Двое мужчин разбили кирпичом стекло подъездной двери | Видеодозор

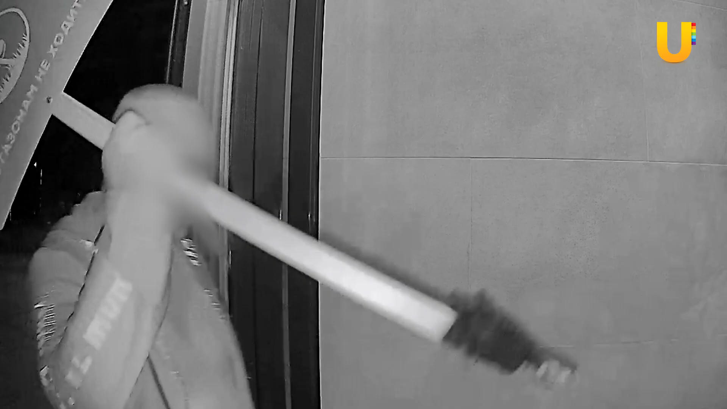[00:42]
чтобы вы могли видеть чужие ошибки, учиться и не повторять их. В Оренбурге у двоих мужчин в среди ночи возникла непреодолимая тяга к разрушению.
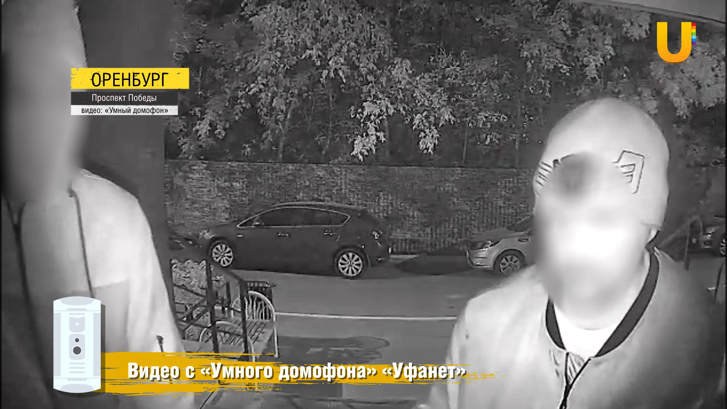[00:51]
Вооружившись кирпичами, они отправились на поиски подходящей цели. Их выбор пал на подъездную дверь со стеклом.
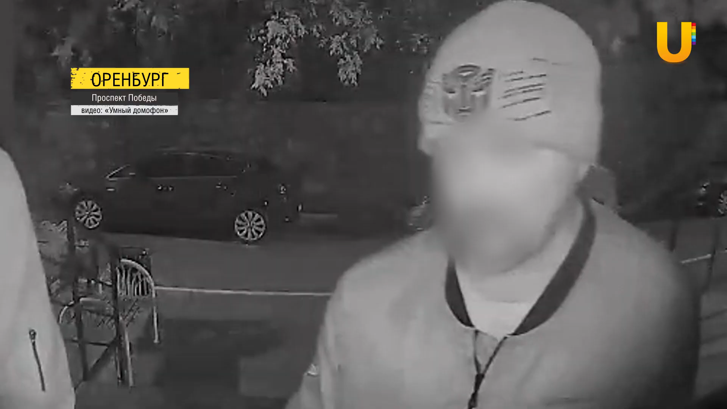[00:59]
А то же самое по стеклу, еб***ь.
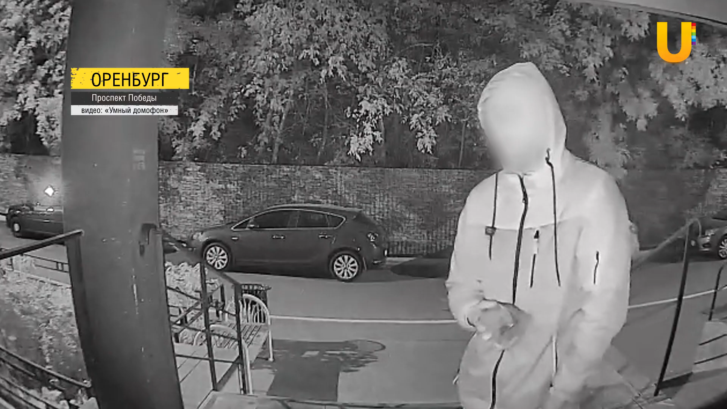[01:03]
Мужчина, что помоложе, выслушав наставление своего учителя, точным броском разбил стекло. Вандалу показалось, что одного броска недостаточно,
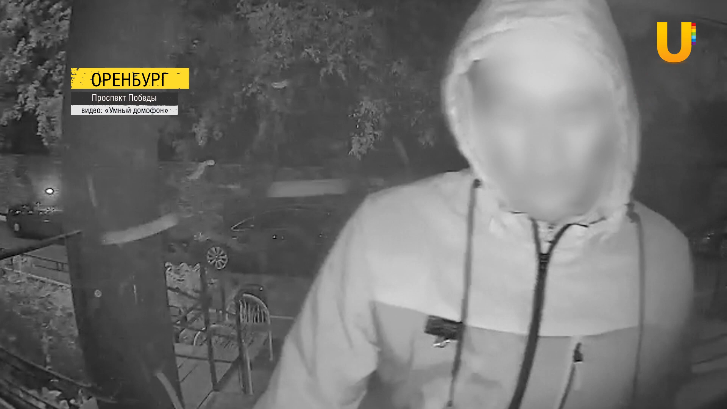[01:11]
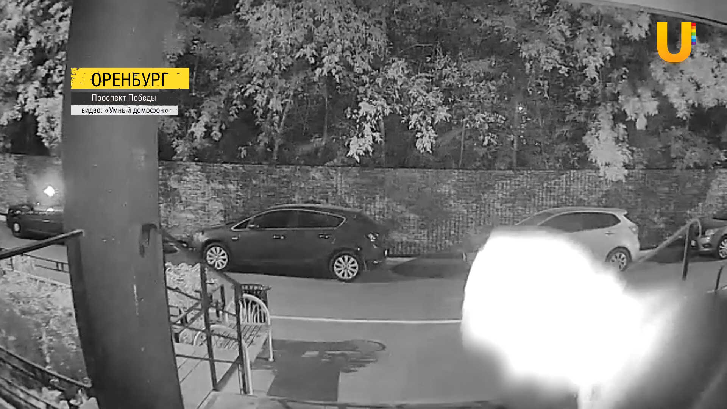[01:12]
поэтому он снова швырнул кирпич в то же самое место. После этого инцидента жители дома обратились в полицию.
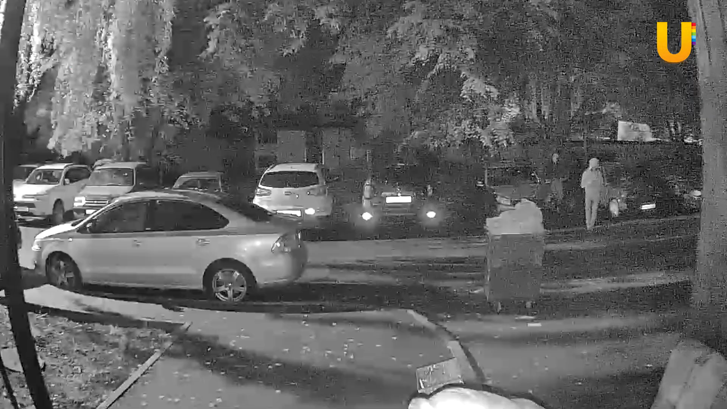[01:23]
Уфимец обнаружил, что по ночам из бензобака его машины исчезает топливо. Он решил выйти на след злоумышленников и посмотрел видео с камер умного домофона компании Уфанет. Однако на записи он увидел, как двое молодых людей грабят спящего мужчину.
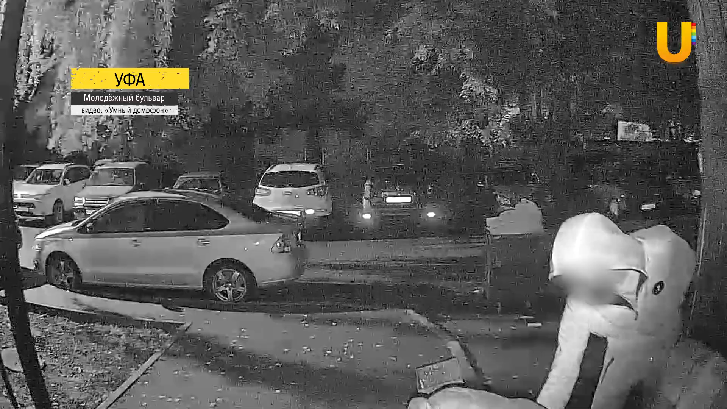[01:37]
Он лежал на скамейке перед подъездом.
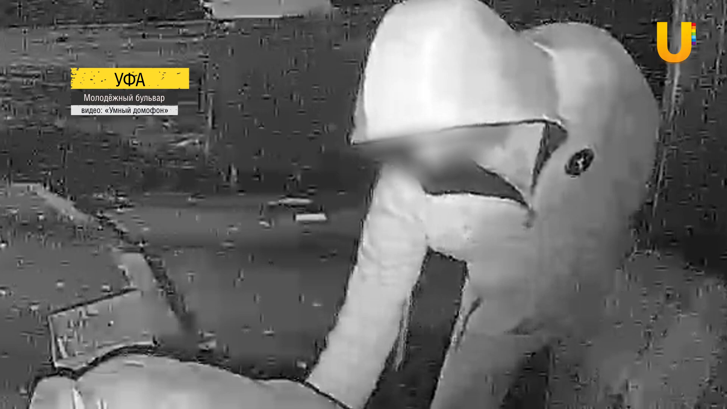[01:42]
Парни запустили руки в его карманы и начали вынимать оттуда личные вещи.
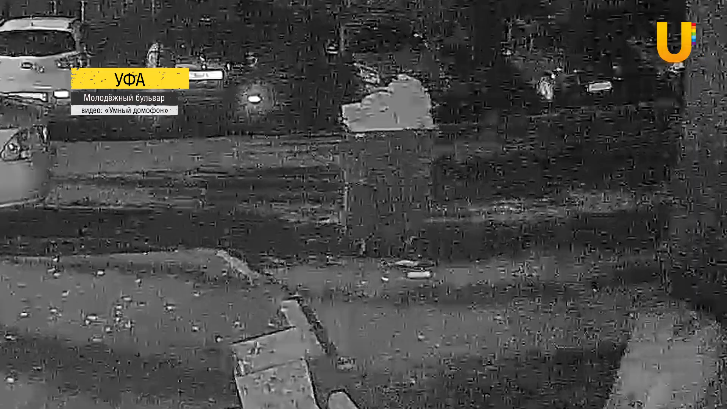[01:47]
Спящий с грохотом упал. Воришки убежали, но тяга к приключениям их не оставила.
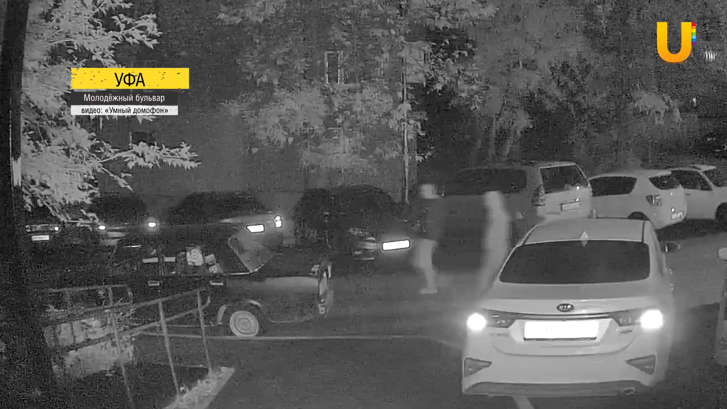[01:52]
После этого они начали сливать бензин из припаркованного ваза.
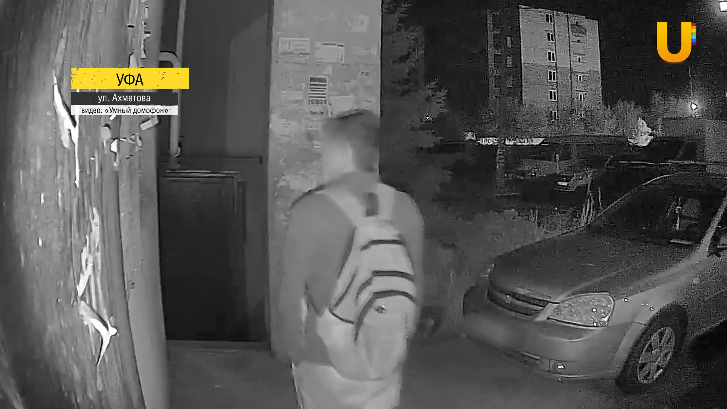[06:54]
Возле двери находилось окно. Утренний гость выломал деревянные рейки рамы, вытащил стекло и залез внутрь. Что он делал в подъезде, неизвестно.